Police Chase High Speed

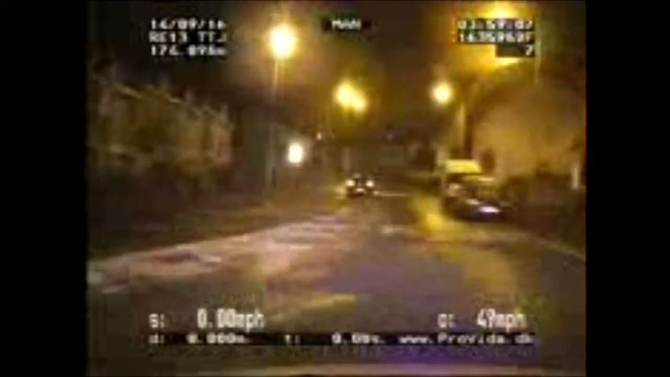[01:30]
Stand by into light green. Yeah, that's the risk. Yeah, it's a right into blue ball lane. He's struggling to keep control of the vehicle. He's lost a tyre. So he's running on 3 tyres now. Straight on. 50 to 30. He's not going to be able to carry on much further.
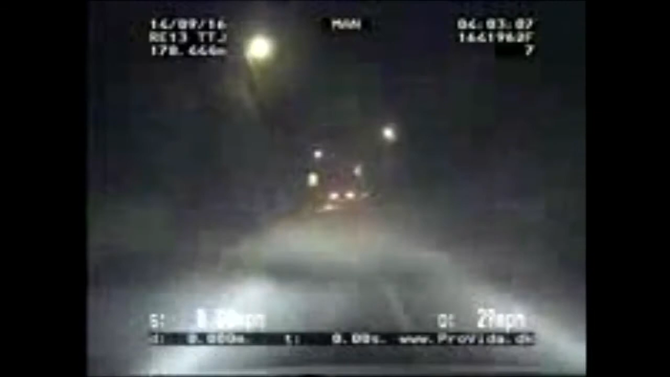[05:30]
YM, as I've gone round the ring road, it's come back towards me, into Greenfield Avenue. Can I have permission to re-engage, please? What speeds in the concession? Speeds have slowed down slightly. Single track road. 40 in 30.